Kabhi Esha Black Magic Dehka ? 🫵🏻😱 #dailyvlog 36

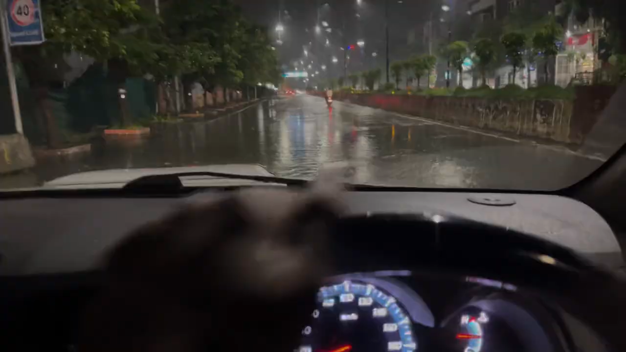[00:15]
तो हम इतनी दूर इसलिए आए हैं। इंदौर डूब गया भाई, क्या पानी भरा हुआ है। तो क्या बोलते हो फिर, डाल दे वहाँ पे गाड़ी फिर आज?
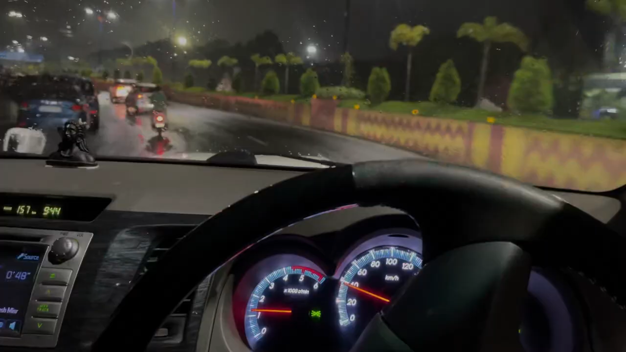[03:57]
कुछ भी बोलो भाई, अपनी फॉर्च्यूनर है भाई, कहीं भी घुसा देंगे चाहे कितना ही पानी हो।
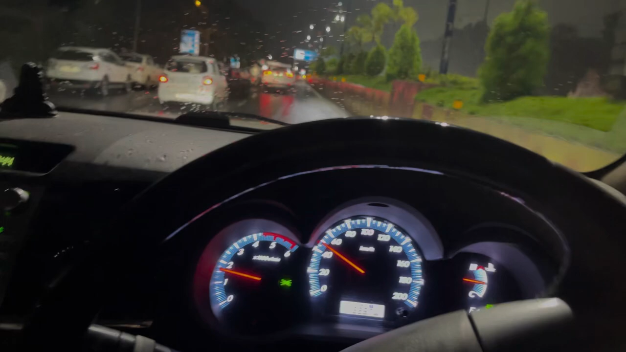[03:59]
हालांकि ऐसा नहीं कि कहीं भी घुसा देंगे, तालाब में घुसा देंगे ऐसा नहीं। चलो एयरपोर्ट आ गए, अब यहाँ से विजयनगर के लिए सुपर काइटा वाला रास्ता ले लेते हैं।
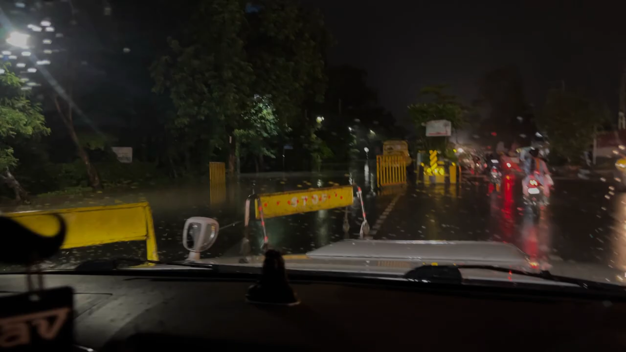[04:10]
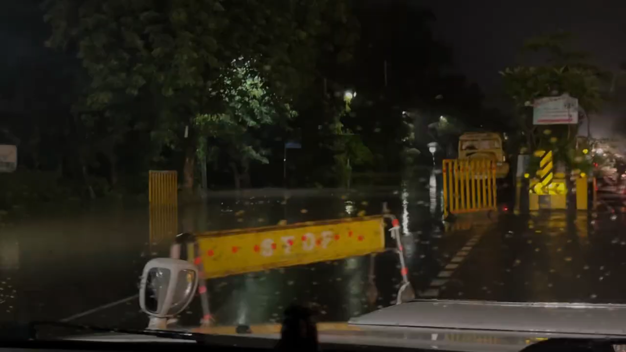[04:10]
भाई देख लो भाई, पानी एक नंबर बढ़ा ला है, पर इन्हें बैरिकेड डाल रखे थे, क्या पता कहीं खोद रखा हो, इसके लिए नहीं ले जाना।
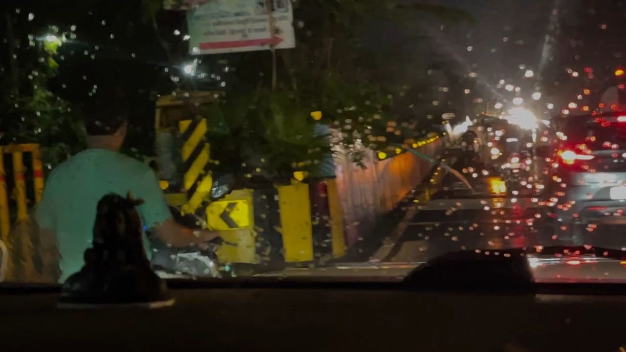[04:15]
वही यहाँ से पानी निकाल रहे हैं, वो।
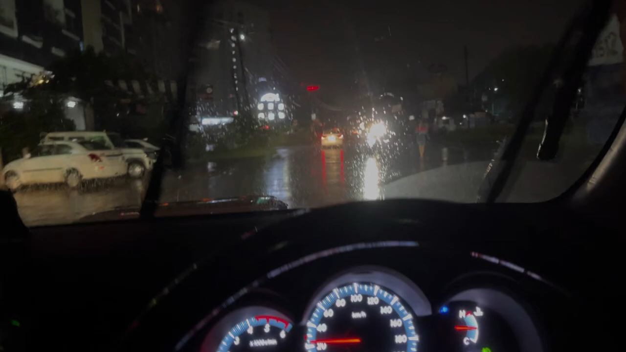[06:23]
चलो हम भी आ गए हैं विजयनगर, अब चलते हैं घर।
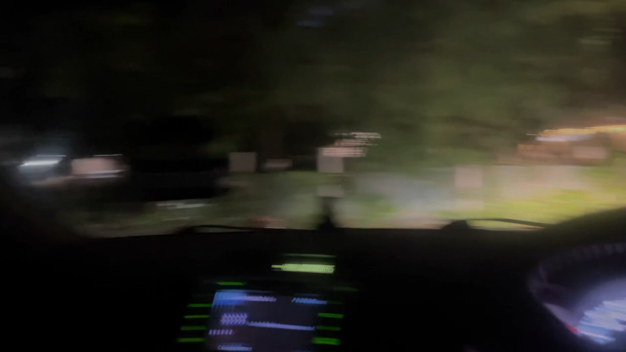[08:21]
और अब यहाँ देखो भाई, पानी पानी पूरे रास्ते में, जहाँ देखो वहाँ पानी ही पानी।
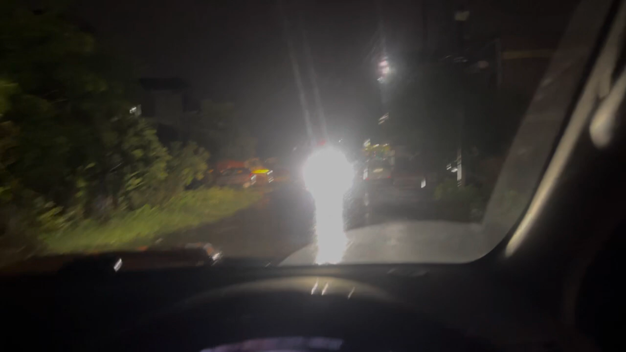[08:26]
अरे यार तू भी हाई बीम, मैं भी हाई बीम, ले ले ले ले ये ले।